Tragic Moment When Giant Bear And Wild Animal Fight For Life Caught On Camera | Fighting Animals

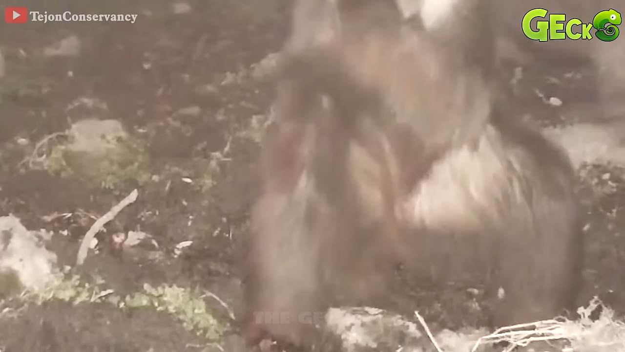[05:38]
He quickly caught a young wild boar that had been left behind.
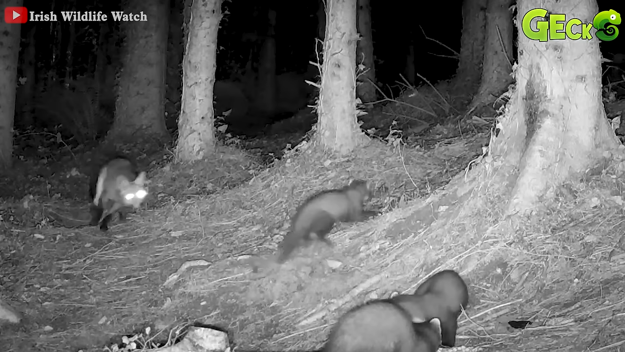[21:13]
Unexpectedly, a fox, after ambushing time, rushes out to attack the martin. The movement is too great, the prey runs away, the fox is empty-handed.
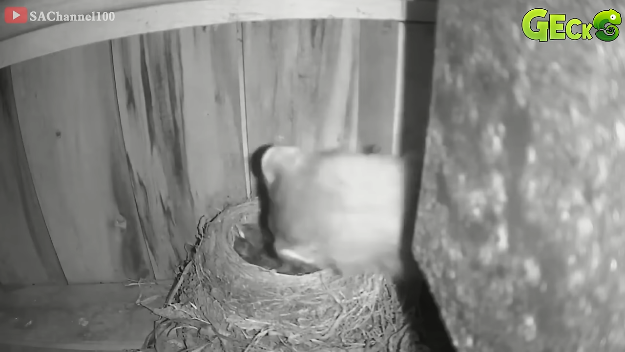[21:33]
Young birds are non-combative, so they are the favorite target of the weasel.
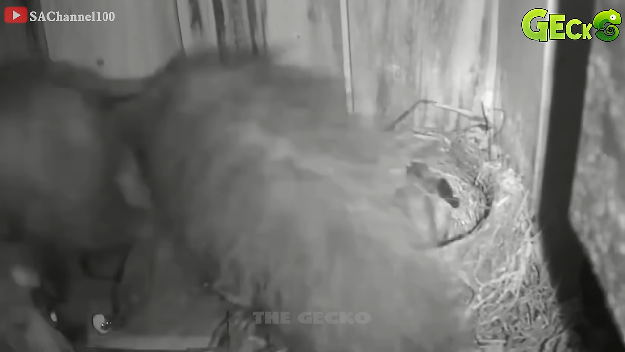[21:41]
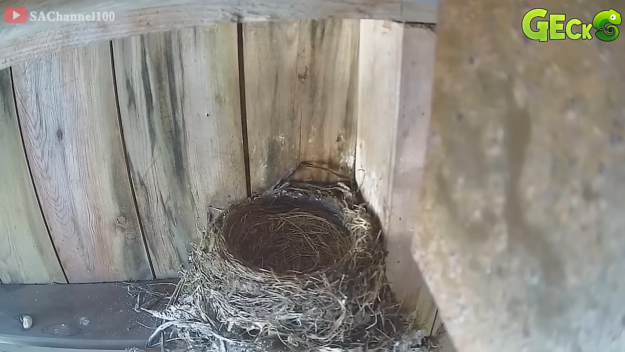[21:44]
By the time the mother bird returned, the nest was already cold and she began to panic because she couldn't see her babies. Birds are the martin's favorite food.
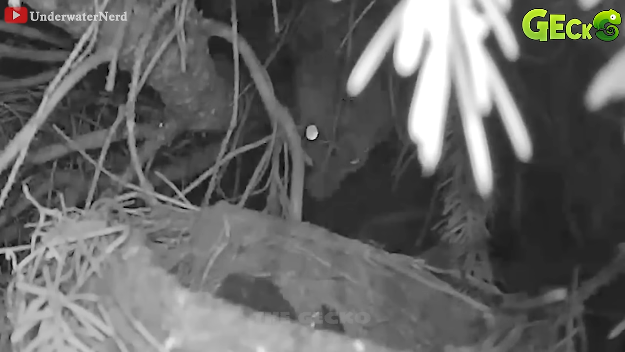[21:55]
With its super-climbing ability, it helps it to reach birds' nests that are high above. The martin launches its attack at night when the birds are sleeping.
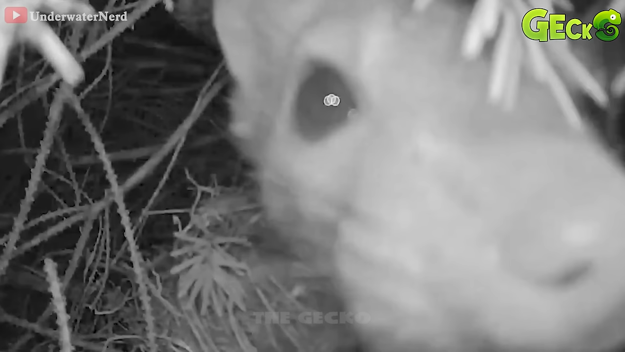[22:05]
The surprise raid makes it easy to win. A big honey martin trespassing into people's houses.
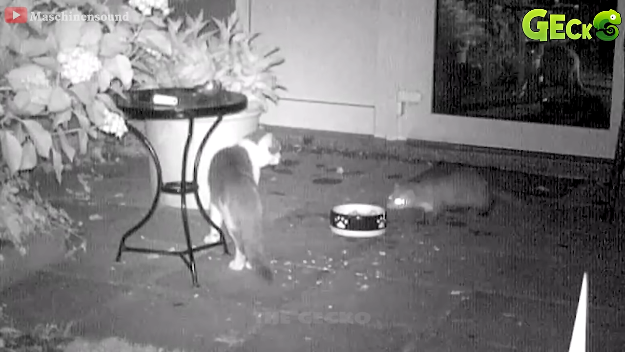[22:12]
Here, an encounter is a domestic cat. They have a scuffle. The weak cat quickly runs away, but the weasel can cling to it and wouldn't let go.